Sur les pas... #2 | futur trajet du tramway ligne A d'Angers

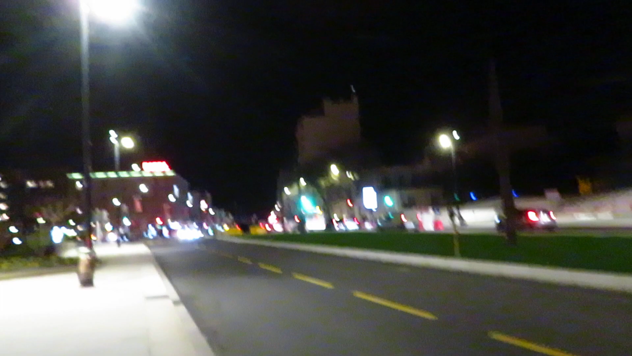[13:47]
Et il y a le 12 dans le sens que là. Donc c'est le 541. Et à gauche, je ne sais pas. Jardin du Mail.
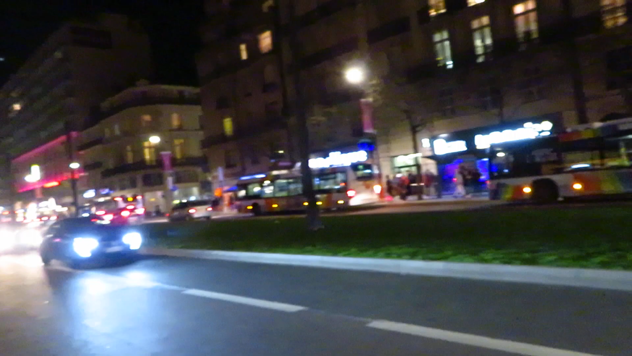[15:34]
Oui, c'est vraiment pas loin de la place Lorraine.